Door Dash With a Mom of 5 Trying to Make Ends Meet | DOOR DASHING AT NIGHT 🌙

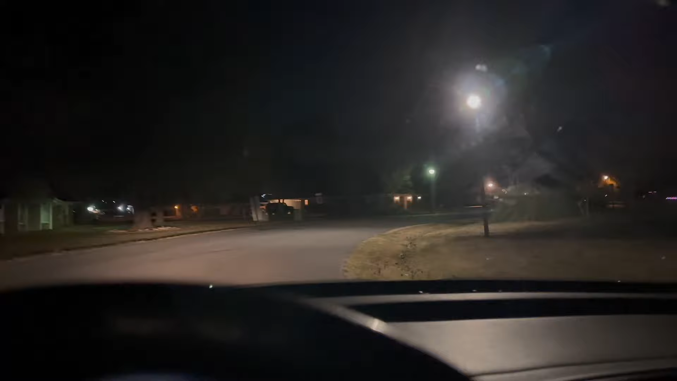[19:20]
But yeah, it's beautiful over here. Like, these homes over here, oh, they are so gorgeous. They are.